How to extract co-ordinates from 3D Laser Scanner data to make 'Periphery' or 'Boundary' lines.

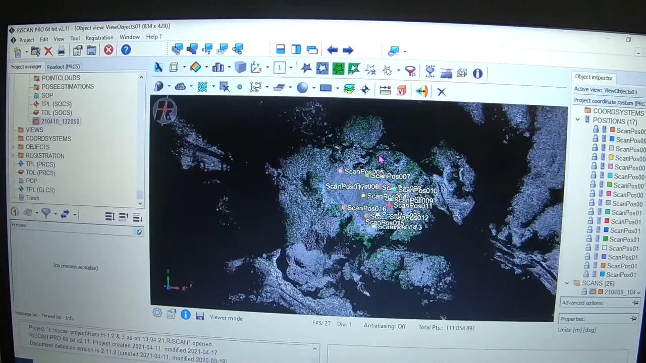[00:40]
जूम करके बड़ा कर लेते हैं, ठीक है।
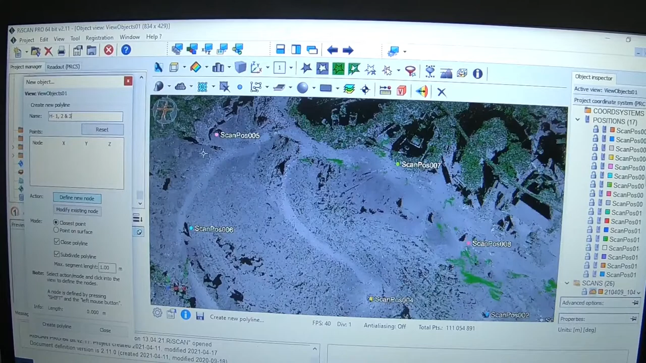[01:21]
जहाँ तक हमारा कोयला हमको दिख रहा है उसको हम घेर लेते हैं।
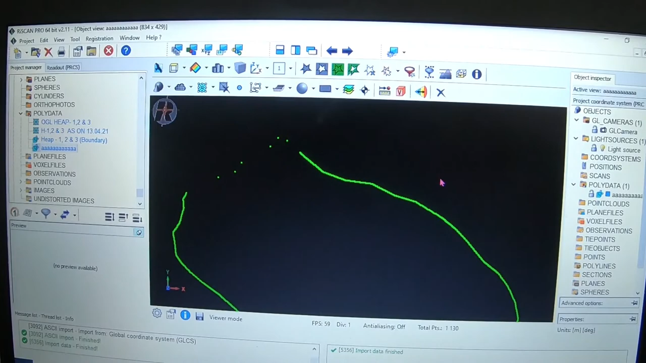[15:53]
हाँ उसके बाद ये काट दीजिए, काट दीजिए, ये डाटा को यहाँ गए, अब फिर से इसको एक्सपोर्ट कर लेते हैं,